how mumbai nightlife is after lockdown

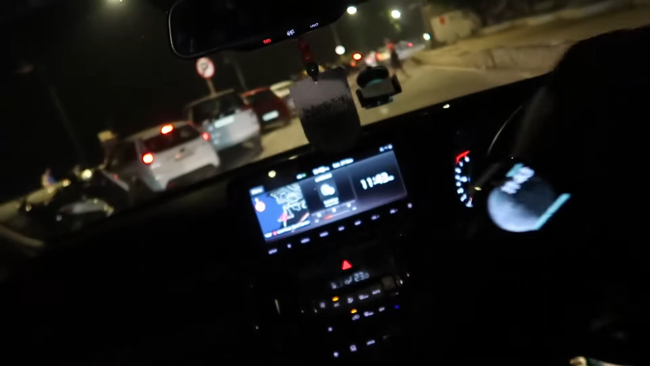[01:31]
तो कितना 11:43 हो रहा है, ये देख बैंड स्टैंड के इधर है, बैंड स्टैंड देख फुल है, पार्किंग के लिए।